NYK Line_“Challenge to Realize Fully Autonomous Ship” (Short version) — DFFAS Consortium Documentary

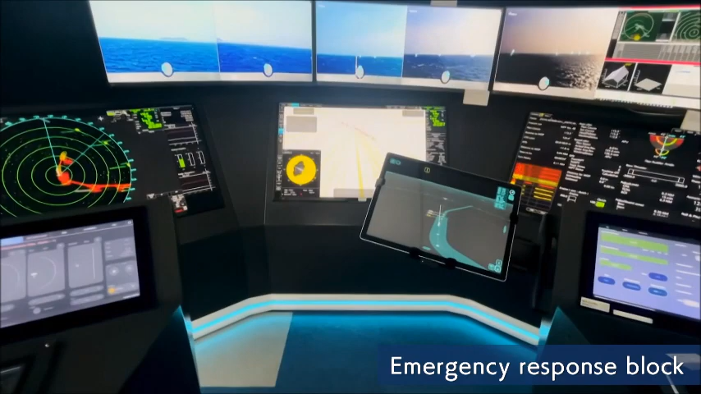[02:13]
The monitors display video showing 360 degrees around the ship.
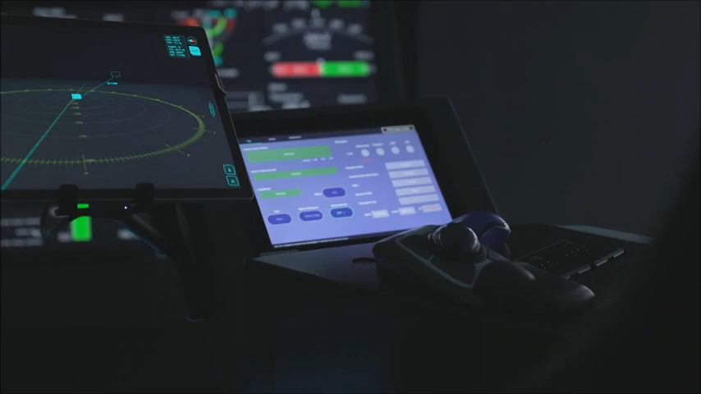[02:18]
Remote ship operations are supported by the latest technology, including a 3D display function to check the position relative to other ships.
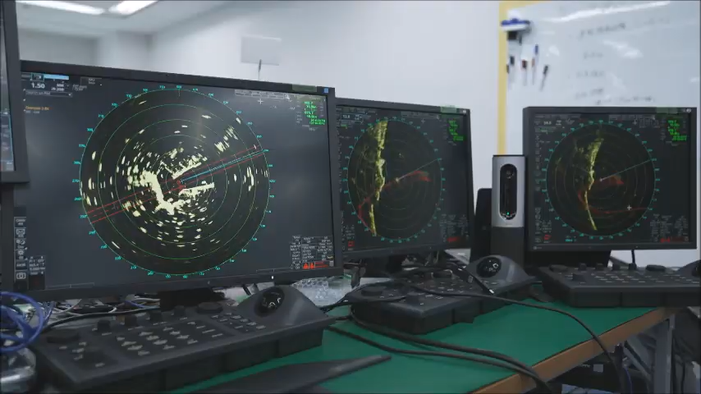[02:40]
These radars use three different frequency bands,
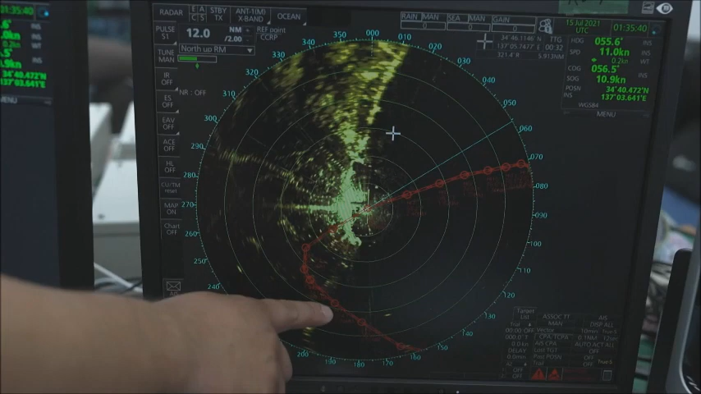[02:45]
and they make it possible to ascertain the location of reefs and other ships with greater accuracy.